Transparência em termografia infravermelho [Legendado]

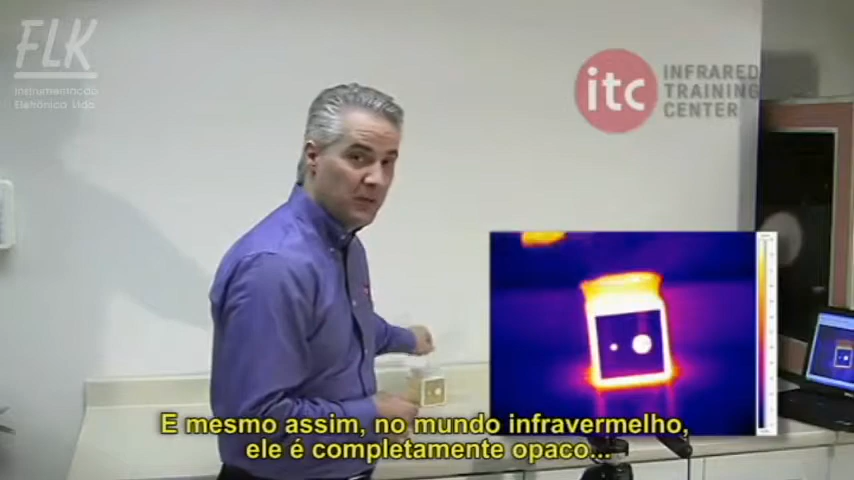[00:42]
And yet, in the infrared world, it's completely opaque and moderately reflective. A material like germanium,
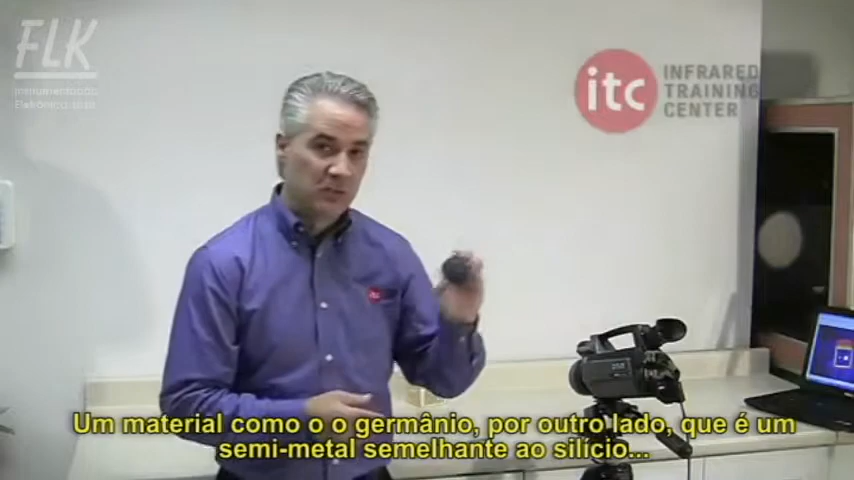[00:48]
on the other hand, which is a semi-metallic substance very similar to silicon,
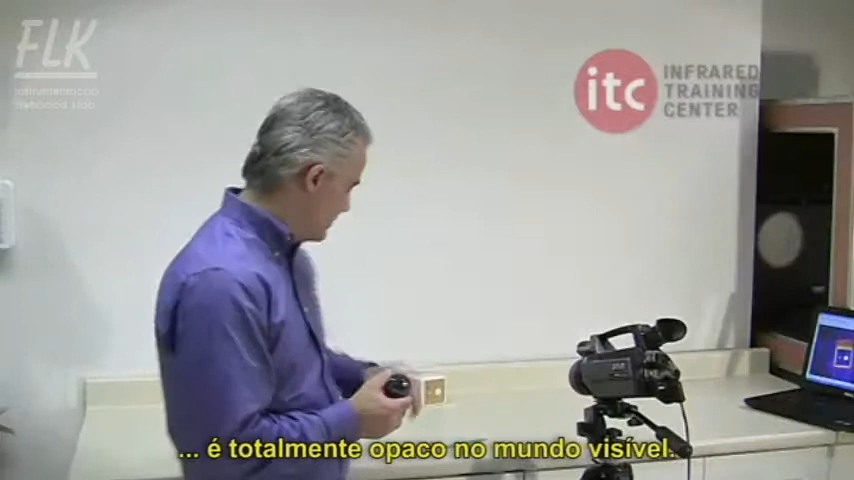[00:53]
is completely opaque in the visible world and yet nearly 100% transparent in the infrared.
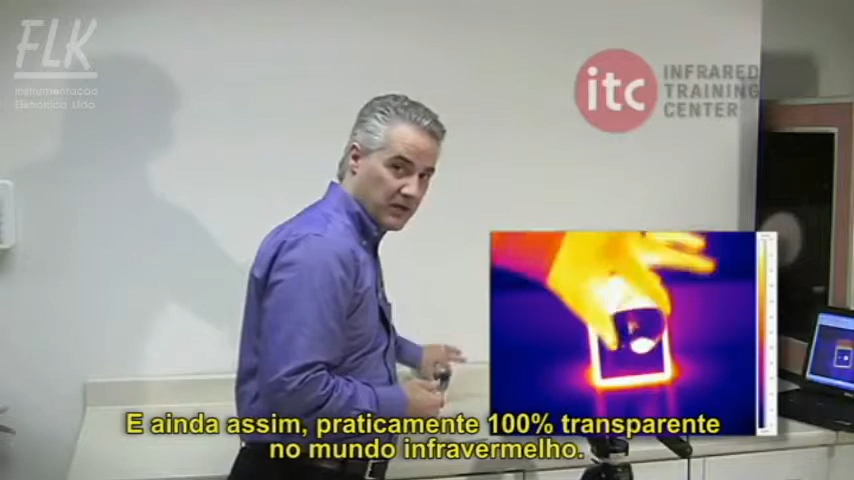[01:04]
And it's for this reason that companies like FLIR use diamond ground germanium as the lenses in their cameras.
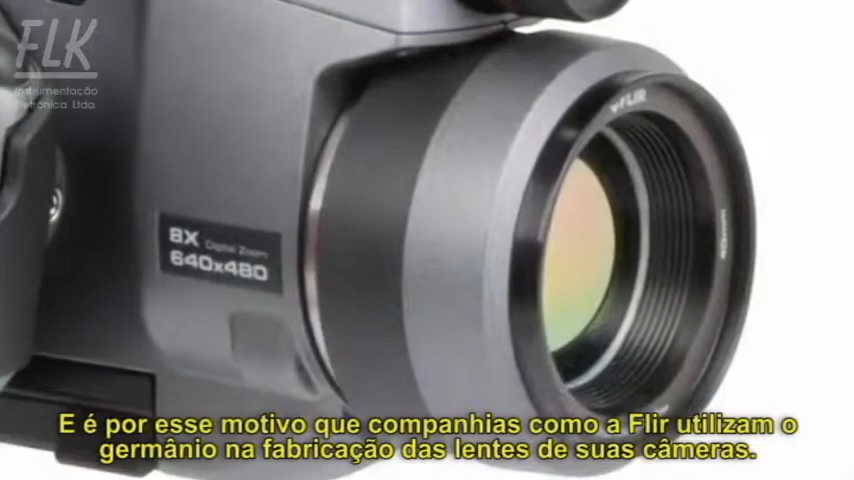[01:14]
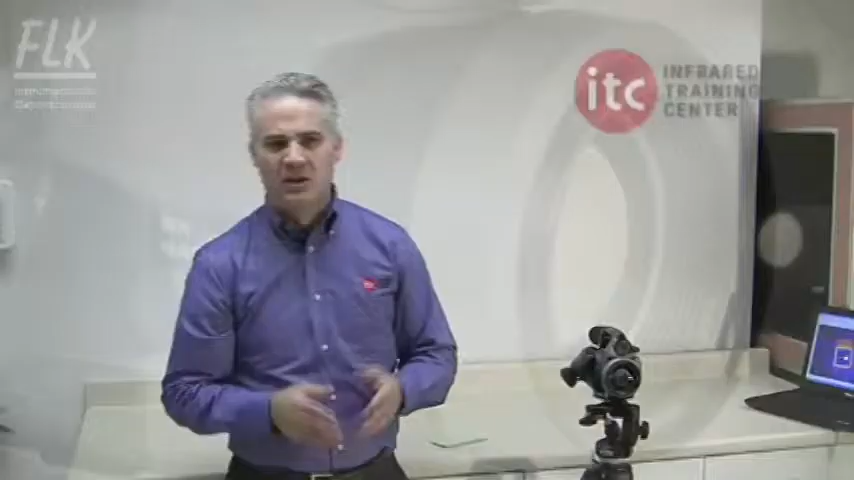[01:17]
Learning how to think in the infrared is very important when learning how to interpret infrared images for any application. Specifically, this visible IR paradox comes into play in a very compelling way when doing an energy audit on your house.
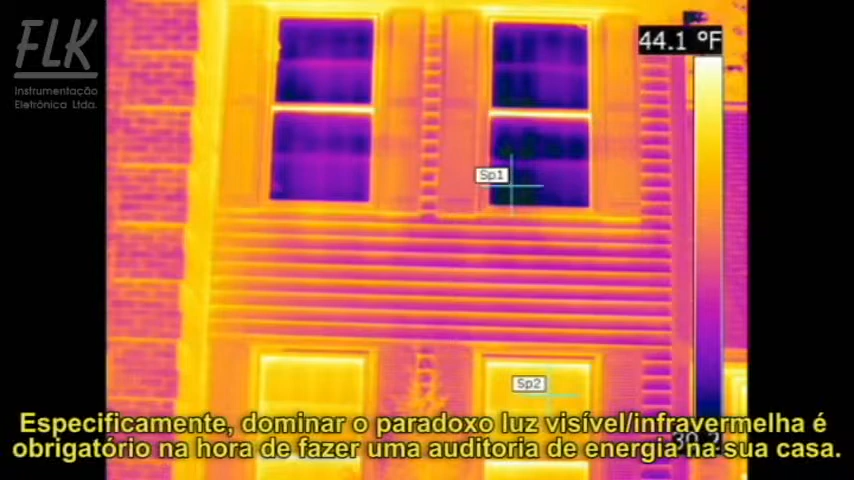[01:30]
On screen: scale top 44.1°F
For instance, based on the appearance of the glass in this image, one might conclude that the upstairs window is significantly colder than the downstairs,
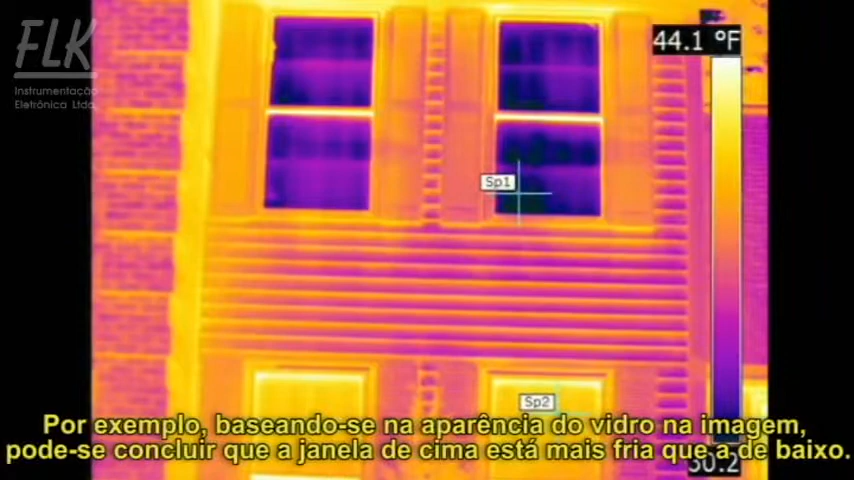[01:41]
On screen: scale top 44.1°F
or that the upstairs window is better insulated. In fact, the two windows are the same temperature and are emitting the same amount of infrared energy.
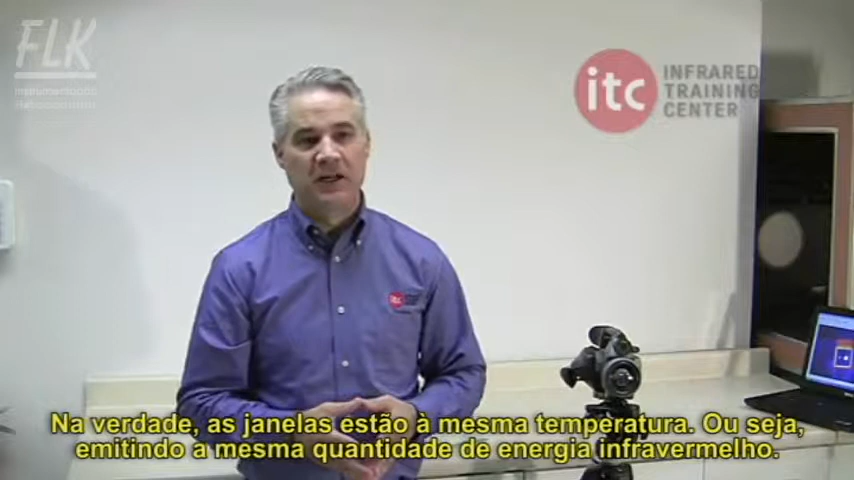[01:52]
The illusion is caused by the steep angle between the camera and the upper window, which in this image is actually reflecting the sky and yielding a much lower apparent temperature.
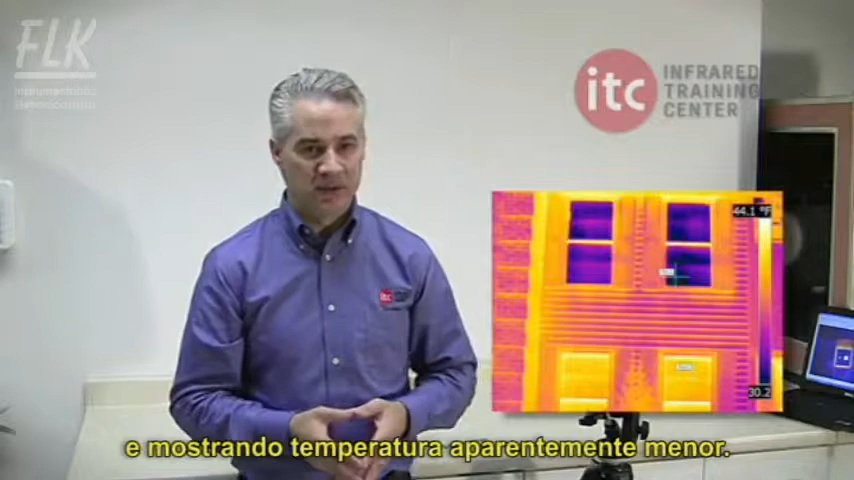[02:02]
On screen: scale top 44.1°F
The solution in this case is to back up far enough to make the two angles between the two windows as similar as possible.
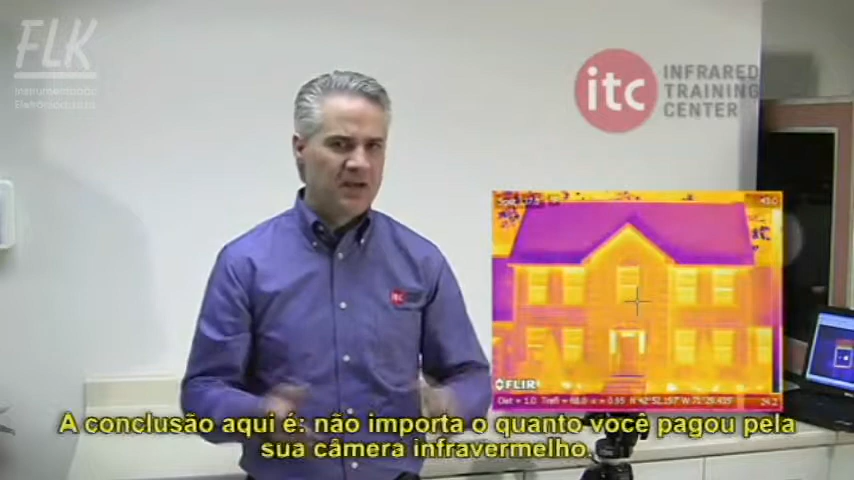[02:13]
The bottom line is that no matter how much you paid for your infrared camera, its value as a tool is directly proportional to your ability to accurately interpret infrared images.